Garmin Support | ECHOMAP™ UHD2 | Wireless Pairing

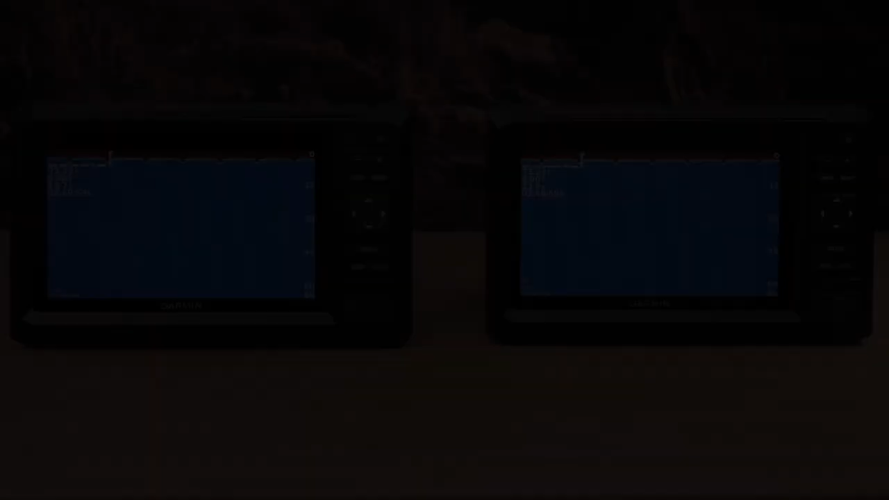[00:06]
The wireless connection will allow the two UHD2 units to share both sonar imagery and user data.
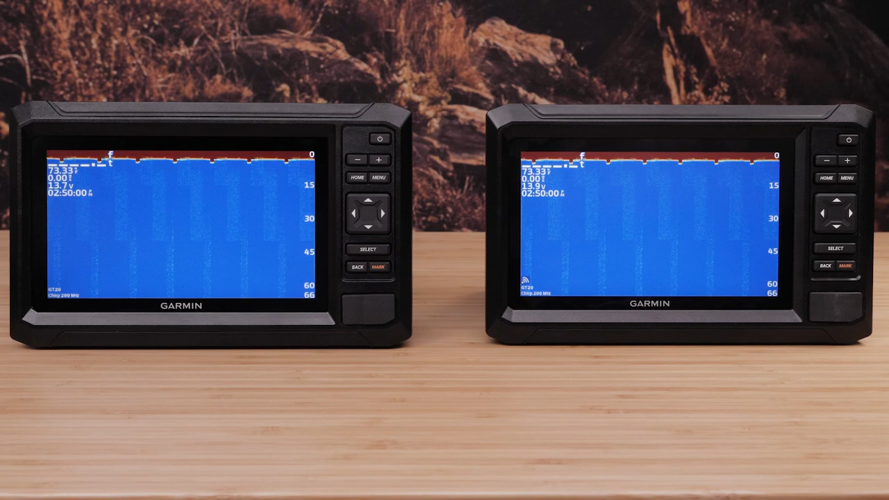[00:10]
To connect the two devices, you must designate one as the host and the other as the client.
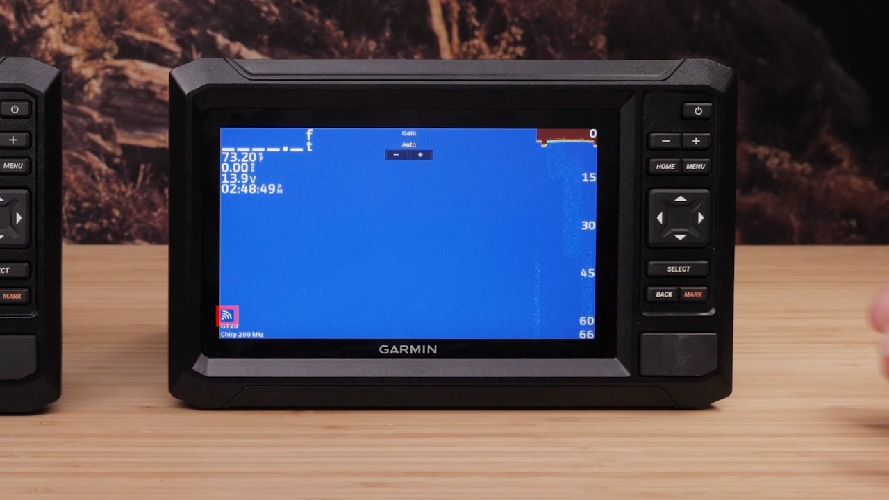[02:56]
It may be easier to choose between sources if you rename each device. From the sonar page, select Menu.